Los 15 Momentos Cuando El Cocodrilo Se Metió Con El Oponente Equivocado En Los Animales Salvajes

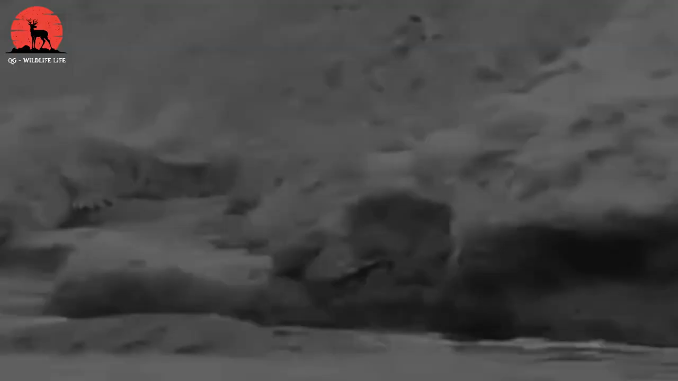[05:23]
Después de notar el peligro, el elefante rápidamente regresó a la orilla dejando el cocodrilo bajo el pantano.